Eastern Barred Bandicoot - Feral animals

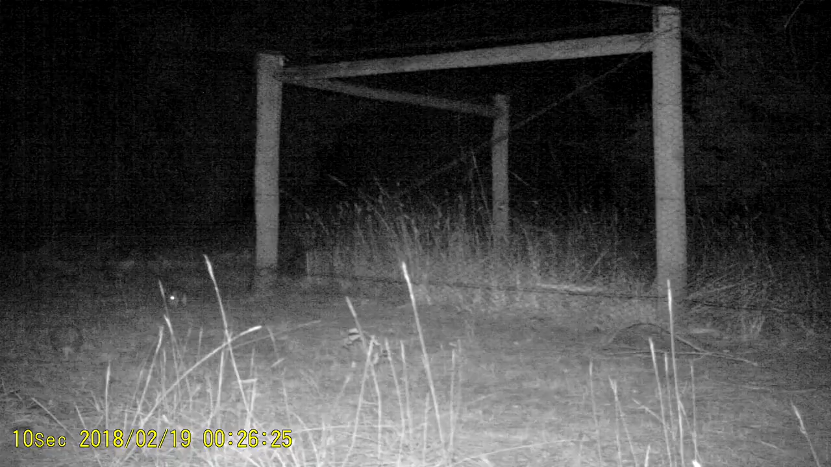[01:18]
These cameras detect any animal which walks in front of them.
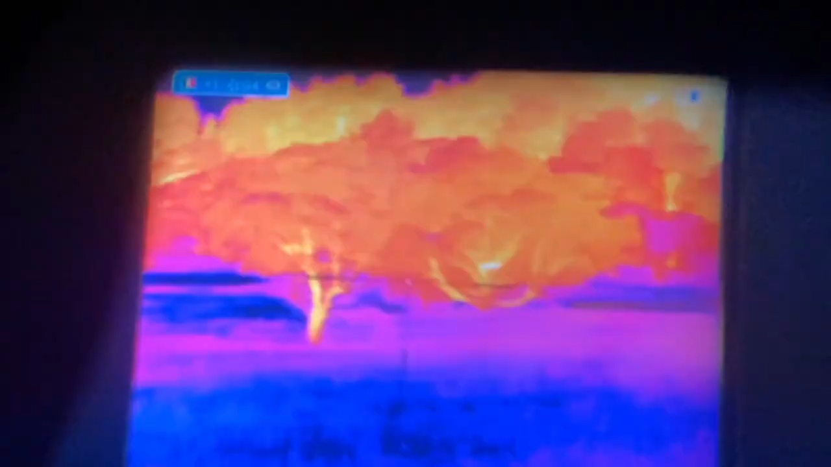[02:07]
This is a new method which is just starting to build momentum within Australia where
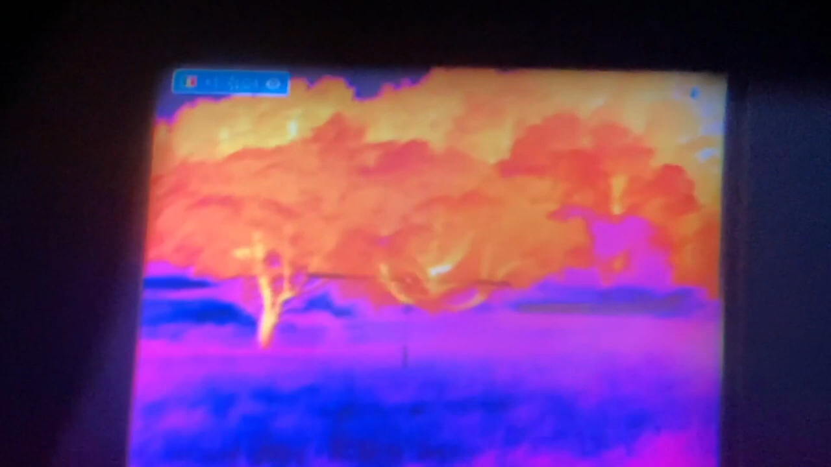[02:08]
we use heat detection to ID animals much further away than you could with a spotlight.